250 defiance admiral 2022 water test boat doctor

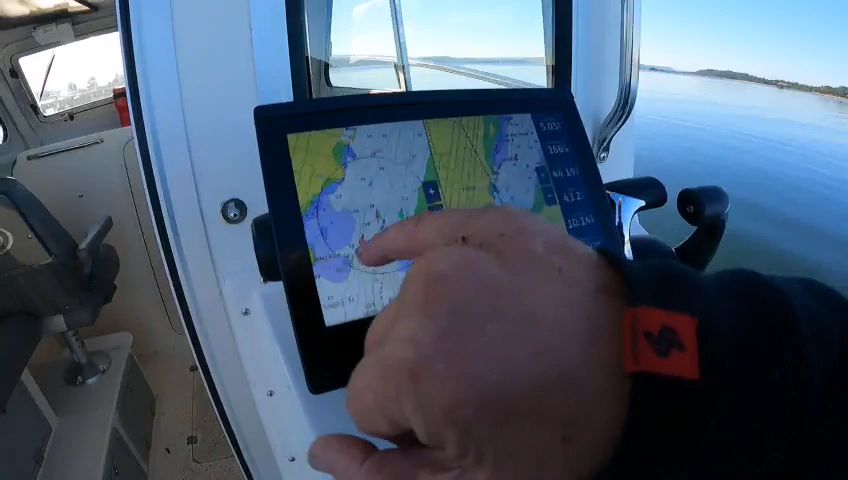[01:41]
and i put radar overlay in blue you can change that color if you want to you can always just go up here like say if i'm messing around here this is what's nice about the two charts i can have radar
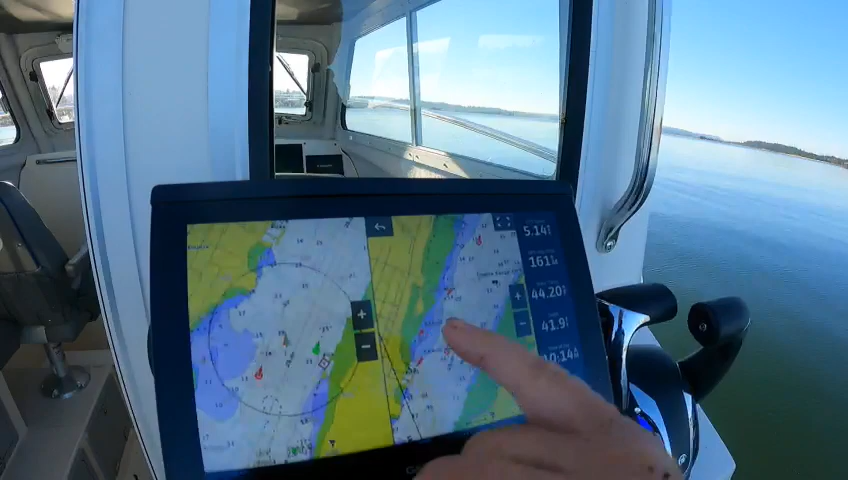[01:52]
overlay here i can have this one here so then what i can do is mess with this one and maybe set a waypoint like right there
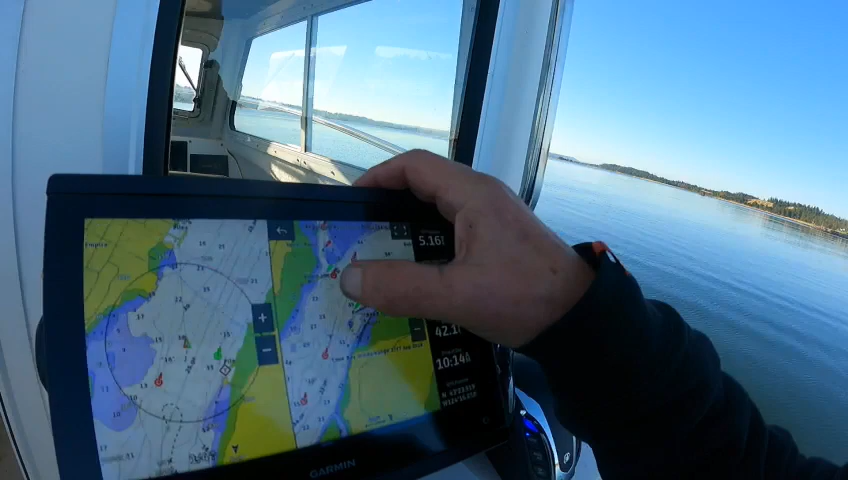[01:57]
and then it says if you go into here and it said auto guidance
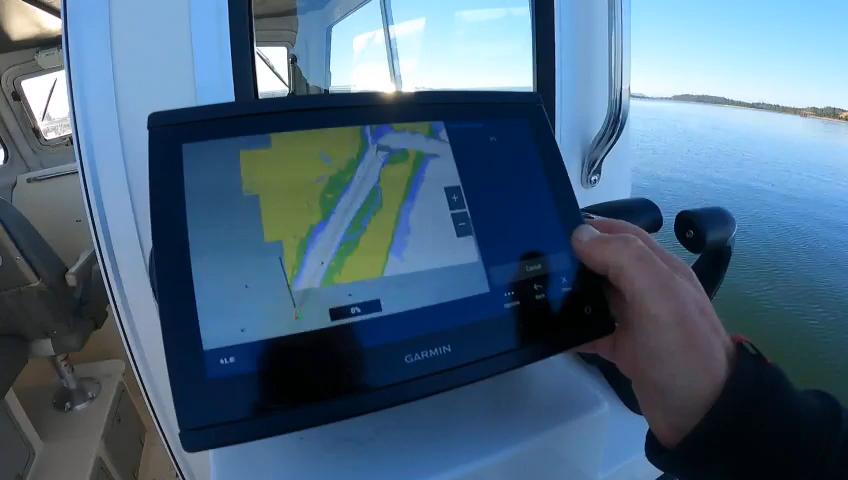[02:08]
it's going to figure that route out for you boom start navigation then all you have to do is go back
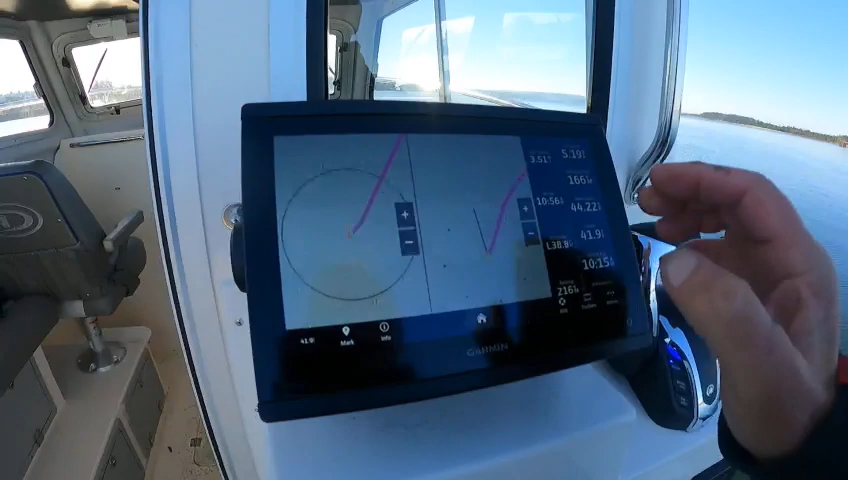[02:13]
and then see i can mess around with this and still keep this one see where my range
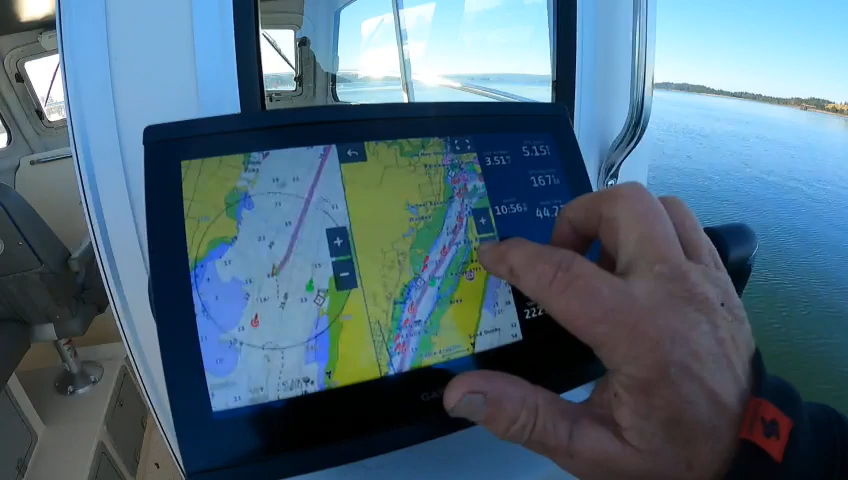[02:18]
is i can go in and out and it doesn't change this one and i go like this and it brings you right back and then if you want
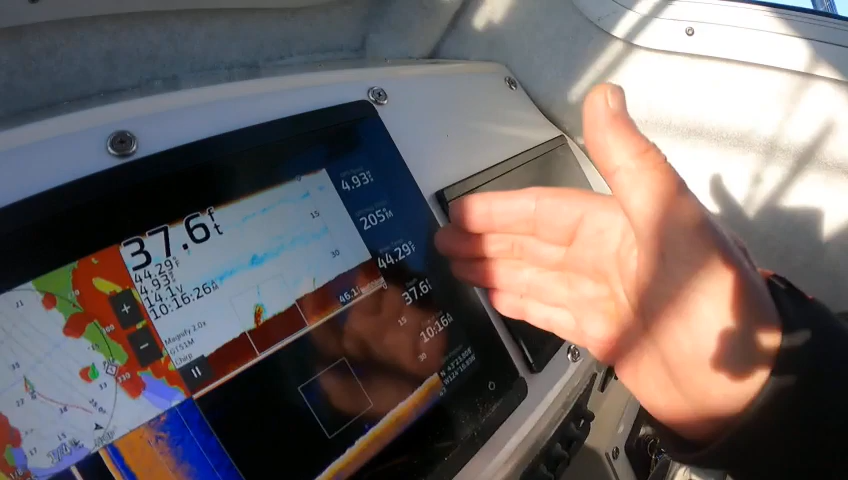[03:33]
On screen: depth 37.6 ft
here so how to get to those is say if i wanted i just hit this enlarge it
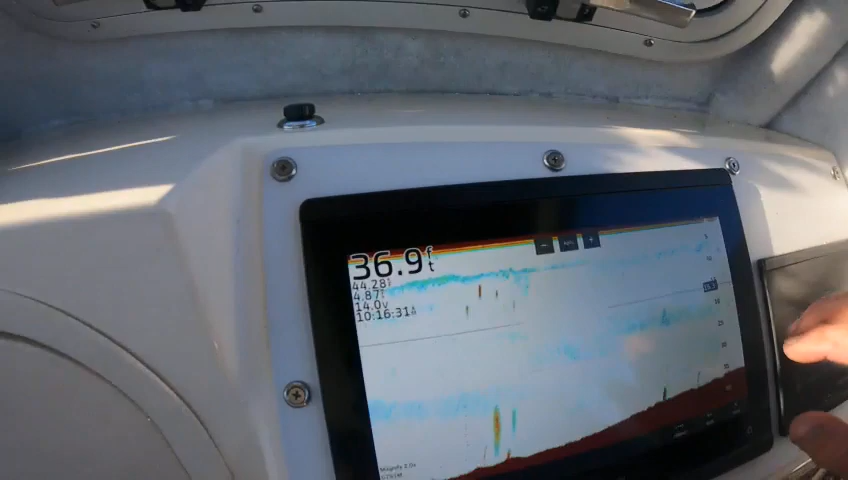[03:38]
On screen: depth 36.9 ft
and then go to options and then you can go to
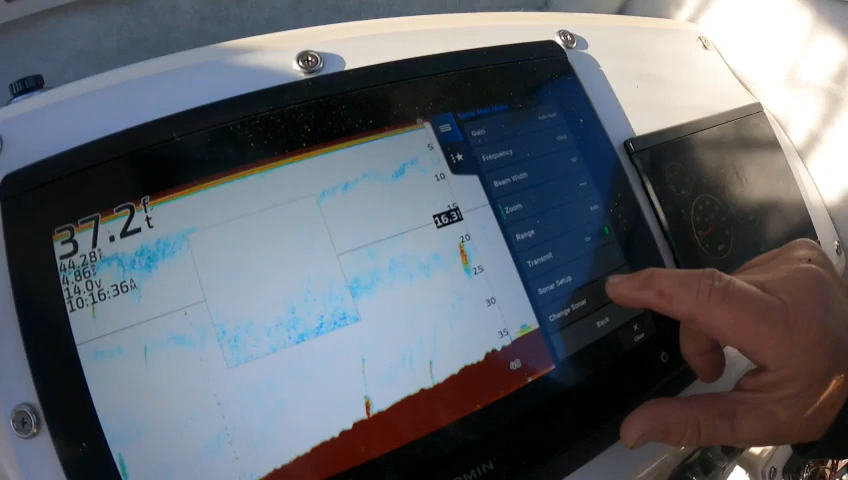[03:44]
On screen: depth 37.2 ft
uh oh i think it was whips go to options
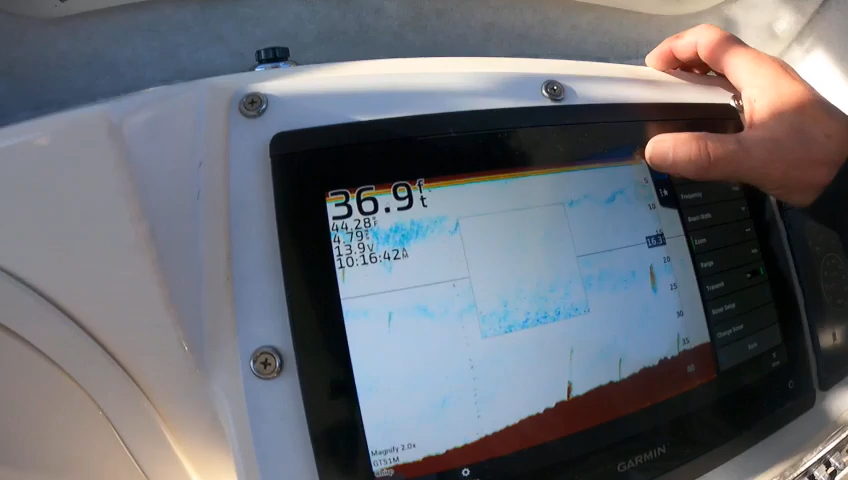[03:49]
On screen: depth 36.9 ft
huh how do you like that bs huh now
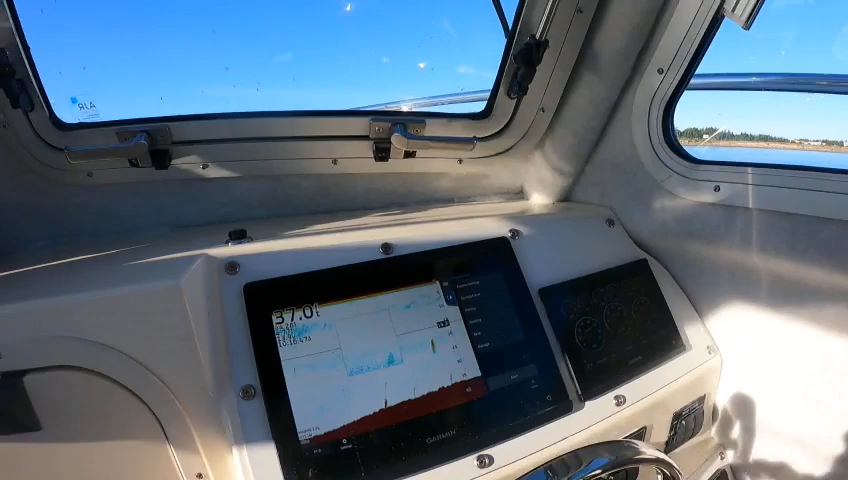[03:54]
i can't find it anyway this is a magnifier here i'll show you that in a little bit okay
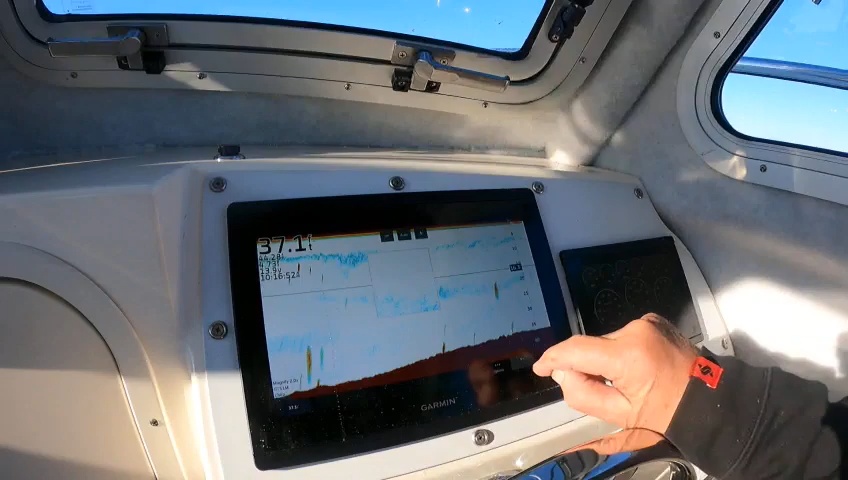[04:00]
go back and then that will bring you back into here toolbars again will bring up the compass oh and then you can actually add to you can go up or down that's what these arrows are right
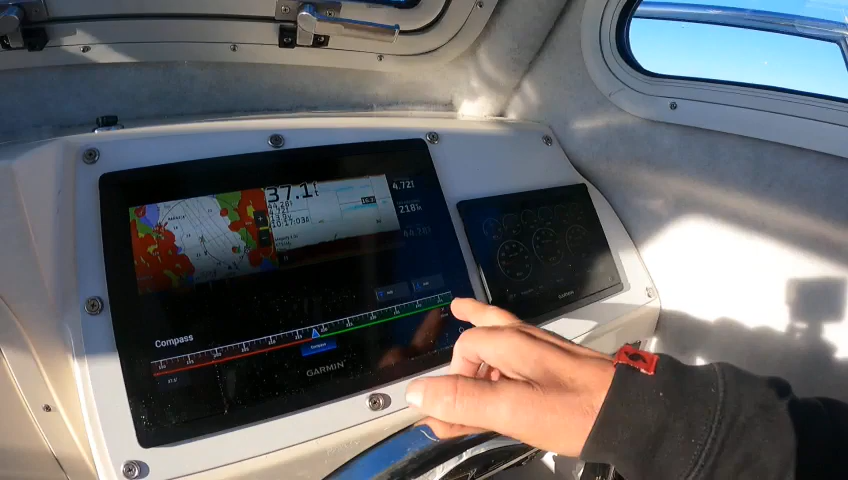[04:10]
here close out and that gets rid of that you got some fish right there there's your a scope see
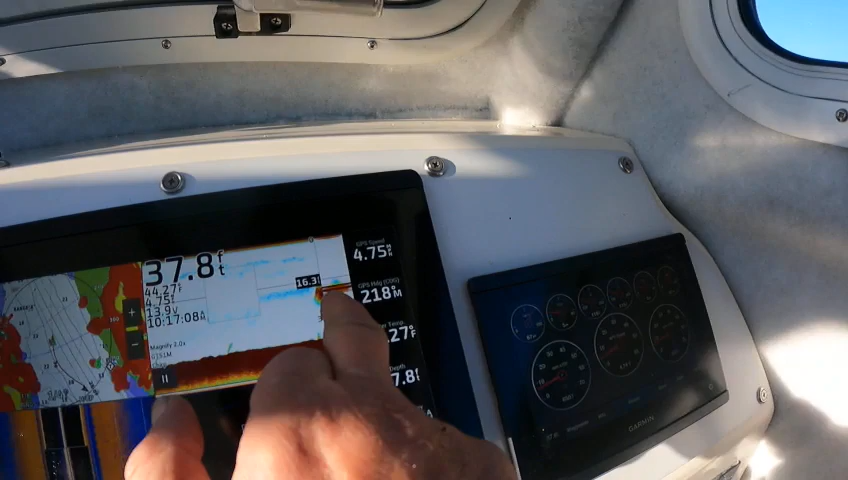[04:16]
On screen: depth 37.8 ft
how that orange right after that that's a bait a little bait ball that's that right there you can magnify
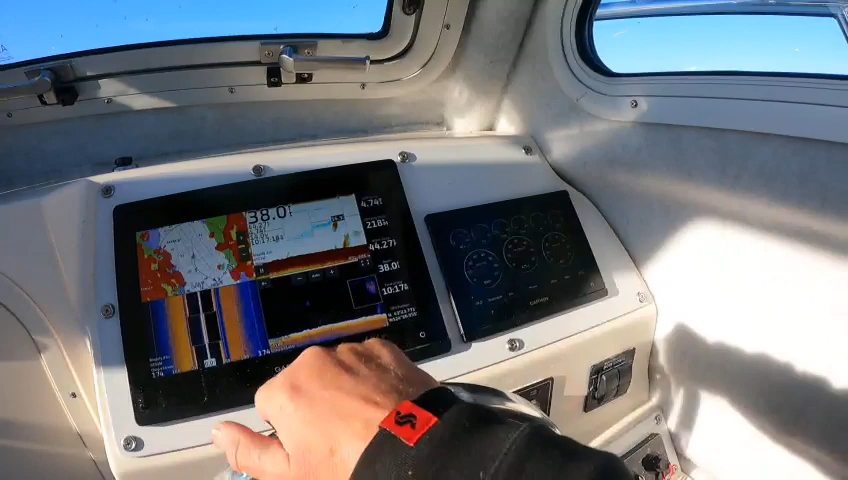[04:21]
that over you want to go back to the original point you just hit that arrow there and then i got
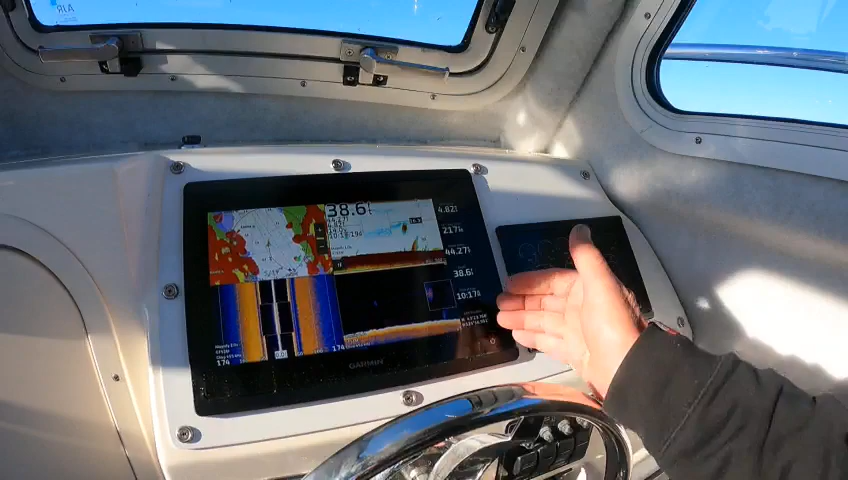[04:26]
my data bars sitting up here and then like i say if i wanted to go home i
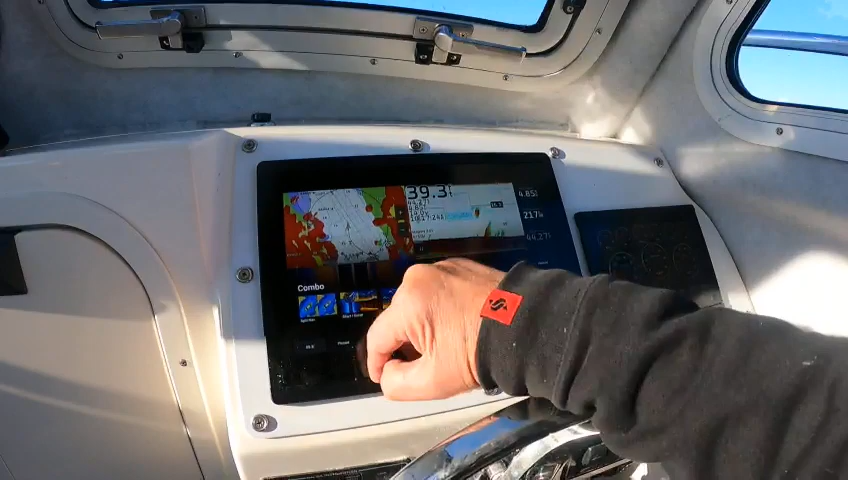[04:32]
can go to uh best whoa
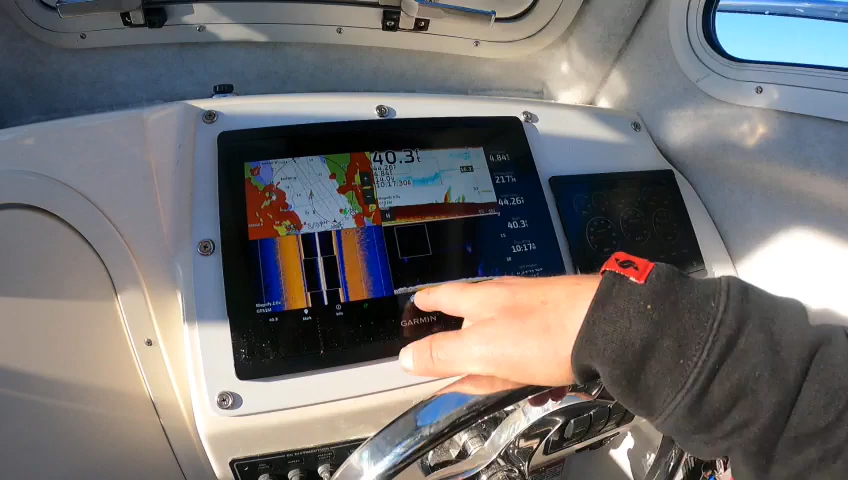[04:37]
go up again go to options edit
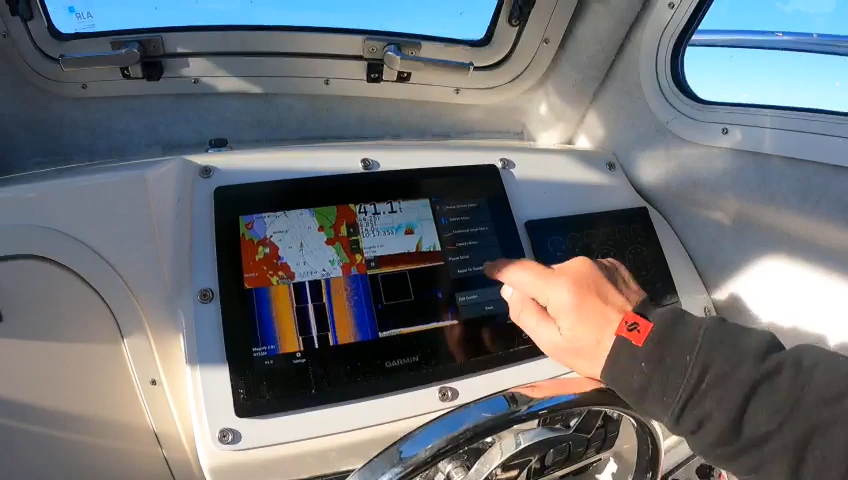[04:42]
combo and this then you do overlays and then you can pick data sidebar which i